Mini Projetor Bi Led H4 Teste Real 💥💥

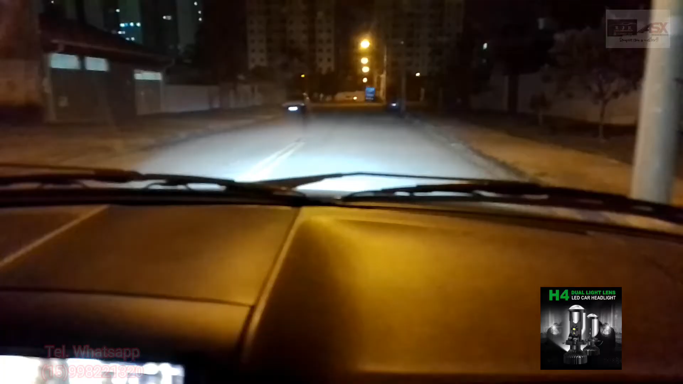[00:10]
Estamos aqui dentro de um Fiat Sienna pra gente testar esse carinha aí, a foto tá do lado, vocês já conhecem como que é o nosso mini projetor Tem vídeo dele já no canal e aqui a gente vem pro teste prático, tá aí ó, farol bem notável né, a iluminação dele É bacana, é uma boa iluminação, linha de corte perfeito,
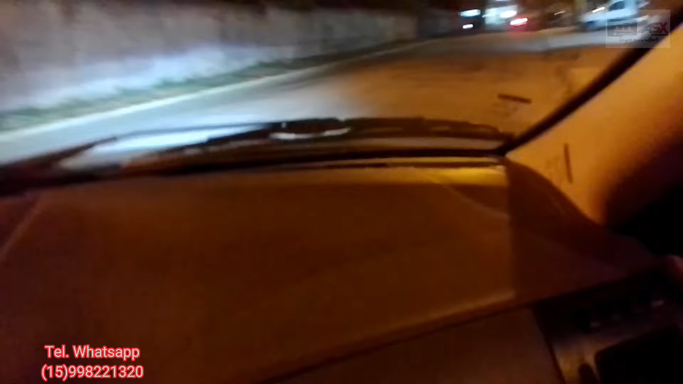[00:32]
não vai ofuscar quem vem de frente, manda buscar longe E aí tem algumas particularidades desse mini projetor, ele tá substituindo a lâmpada H4 Então ele não é o projetor convencional que vem original de fábrica, então o campo de visão pra vocês entenderem É o que você tem realmente do farol, ele não vai arrastar na lateral, como faz um projetor aí É original de fábrica, a gente tá tratando aí de um mini projetor BLED O farol alto ele utiliza da parábola e a iluminação dele é bem frisada,